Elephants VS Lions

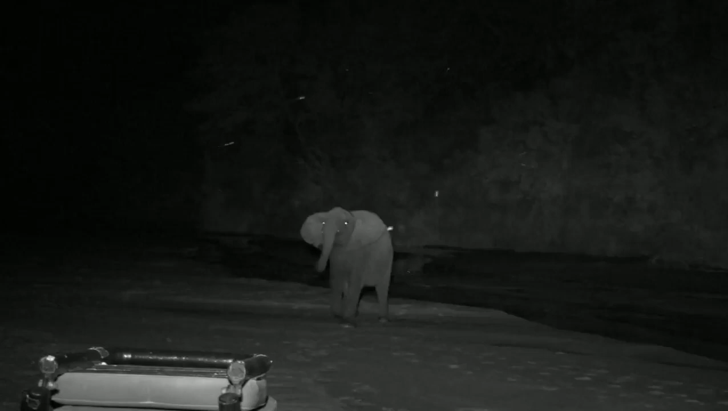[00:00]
and it's taking note of us and it's going to walk right into these lines so let's see how the lines react and how the elephant reacts because it is quite a small one i don't think the lines are going to try and and catch it look there we go
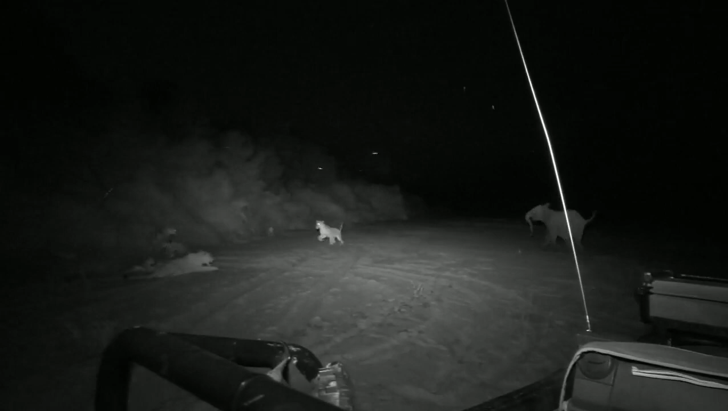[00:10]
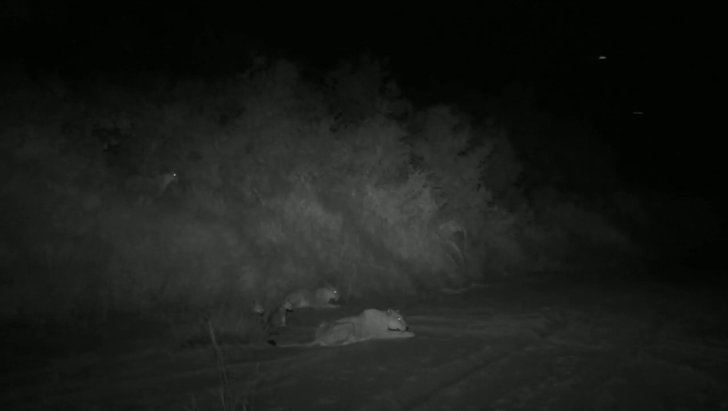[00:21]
there comes mom across mom's definitely going to chase the rest of the pride now watch this with a full mouth of grass it's going to be interesting oh look at the youngsters running away as well